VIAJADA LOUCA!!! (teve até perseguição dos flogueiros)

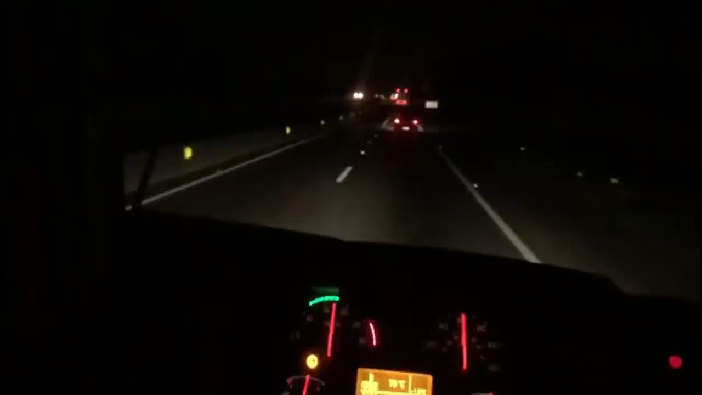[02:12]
John Neto tá fazendo uma perseguiçãozinha ali, ó. Tem aí, entregando tudo. Eu, Juninho. Agora não consigo passar ele. Ai. O BMzinho não vai. Nunca vi tanto movimento também, cara. Meu Deus. Tu é doido, cara.